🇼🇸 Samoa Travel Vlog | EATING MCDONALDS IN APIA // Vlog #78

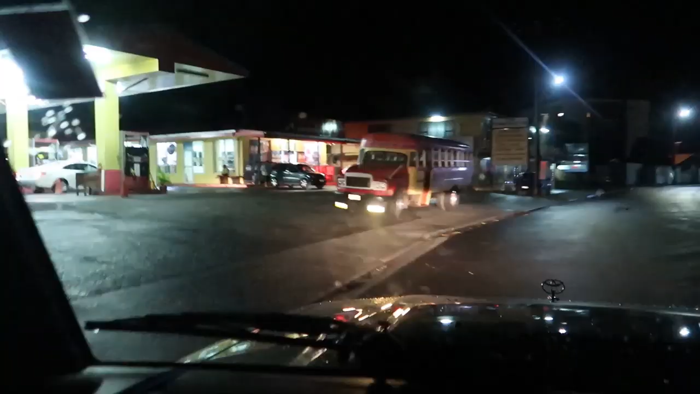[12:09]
Okay, we're stopping by at 7-Eleven.
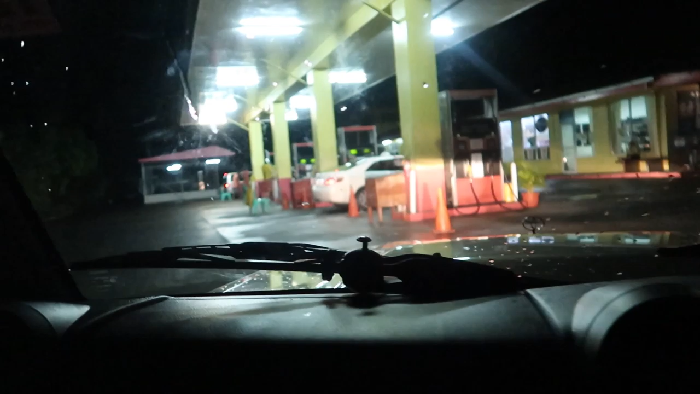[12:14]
This is Samoa's 7-Eleven. There's a gas station. What does it say?
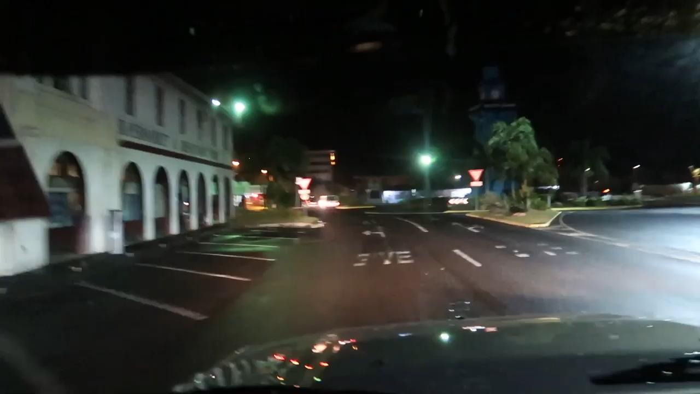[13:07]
Okay guys, we are in town.
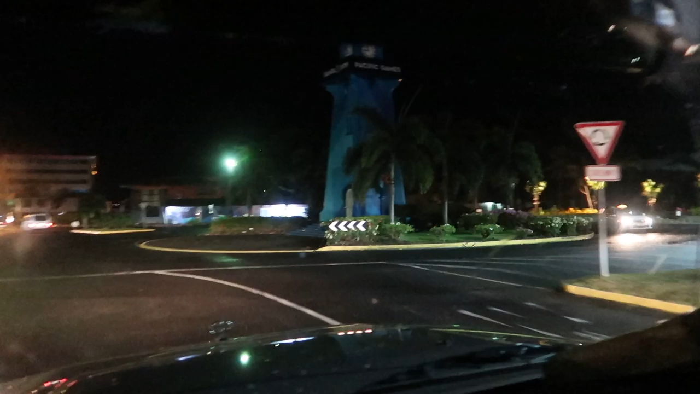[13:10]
Like I said, here's the clock tower. Oh, it just went off right when I said clock tower.